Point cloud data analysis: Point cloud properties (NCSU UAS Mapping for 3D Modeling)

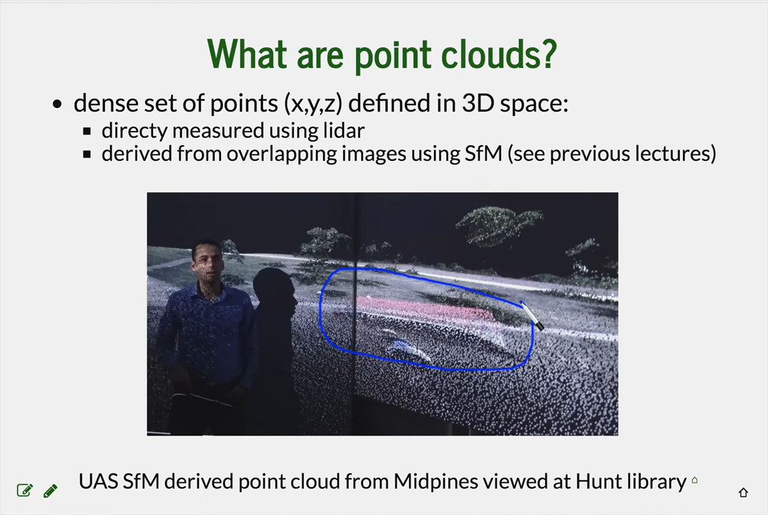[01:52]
And you can recognize some features from your previous data such as one of the buildings that we measured at mid-pines at our test area. So we described the structure from motion already in previous lectures. Now how are the LiDAR point clouds acquired? The major difference between the structure from motion where we were working with overlapping imagery is that the LiDAR point cloud data are measured as a time of pulse return.
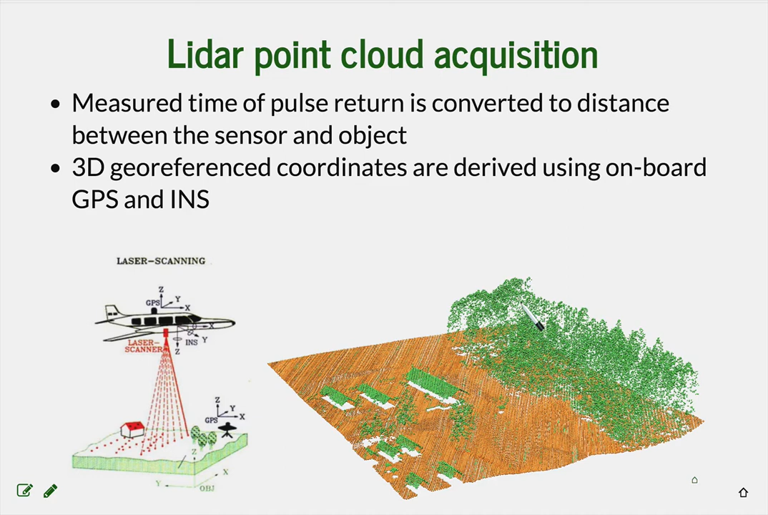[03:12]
And then the result of these measurements is a dense point cloud that reflects not only the surface of the bare earth, but also everything that is on it. And the main difference between structure from motion and LiDAR is that the LiDAR pulse can penetrate the tree canopy, can penetrate the vegetation and leading to multiple pulse returns or very dense point cloud, which actually can get through the vegetation.
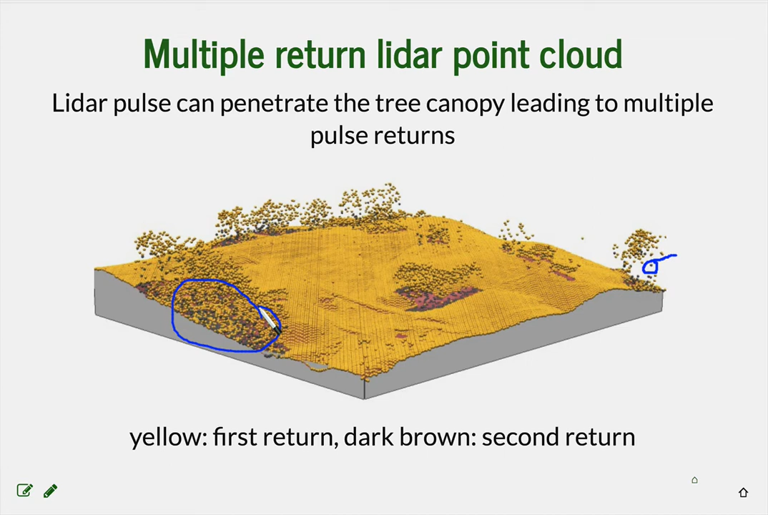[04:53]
so the second or third return or last return doesn't mean that it's ground. Many of them are above ground, but they allow to capture in this way also the vegetation structure.
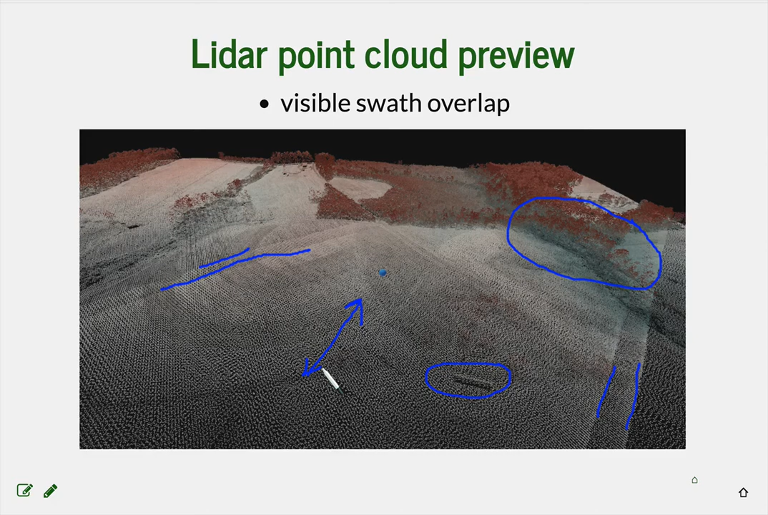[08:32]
which is sometimes useful, sometimes useful to know. So this is the LiDAR data and they are visualized in PLUS IO, which is the point cloud viewer. And you will be using it in your assignment. Here is a zoom in into LiDAR point cloud. And in particular, notice how the points are distributed all the way from the canopy of the tree, all the way to the ground. And you can see it even better on these isolated trees. Also notice the density of points.
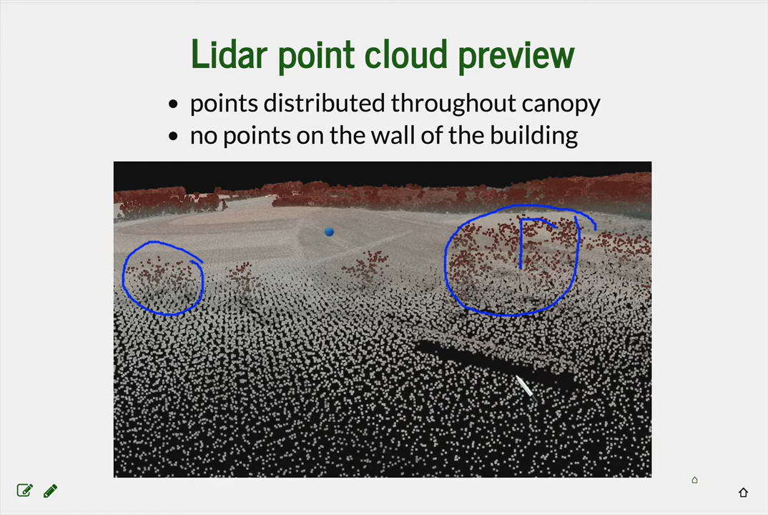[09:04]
And then depending on the, on the direction of flight, this wall of this building doesn't really have any points. Now let's compare it with structure from motion point cloud. So again, we will have XYZ coordinates. Remember that these were derived from overlapping imagery. And because we are working with images, we also get RGB.
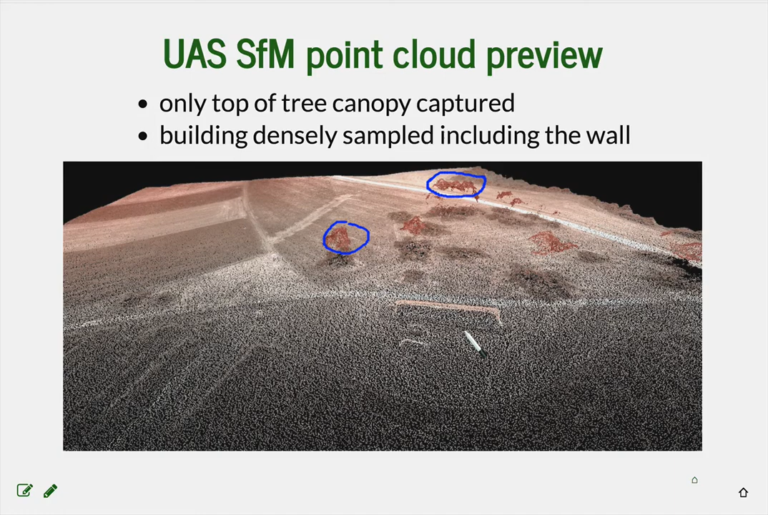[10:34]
And then the, on the building, you, you may recall how it looked like with the lidar data. And you can clearly see here how much denser this structure from motion point cloud is.